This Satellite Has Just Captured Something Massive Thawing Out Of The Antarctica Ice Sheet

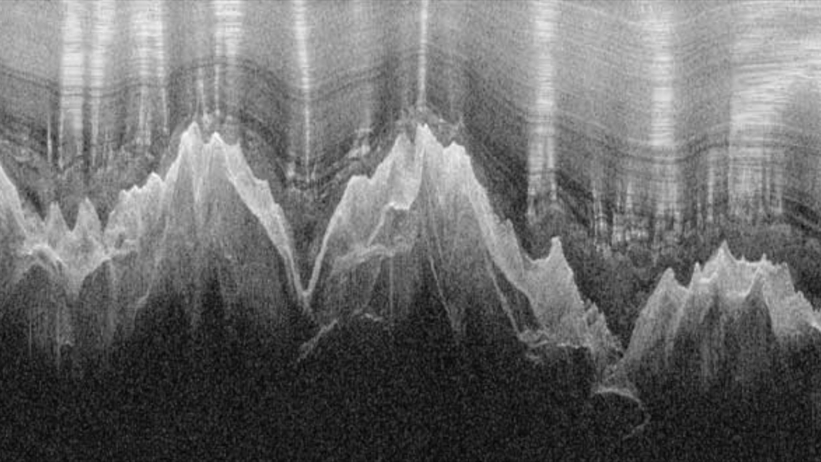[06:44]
Alternatively, in accordance with Robin Bell who works for the University of Columbia, the temperatures at our camps hovered around minus 30. But three kilometers beneath us at the bottom of the ice sheet we saw liquid water in the valleys. The radar data let us know that it was much warmer at the base of the ice sheet.